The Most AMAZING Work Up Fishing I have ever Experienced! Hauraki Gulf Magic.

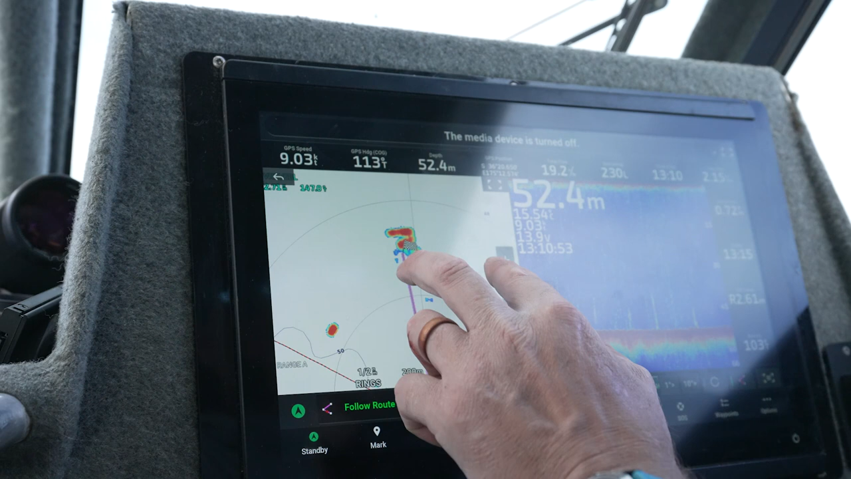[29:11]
we have seen a massive workup so that is a perfect example of bird radar in action so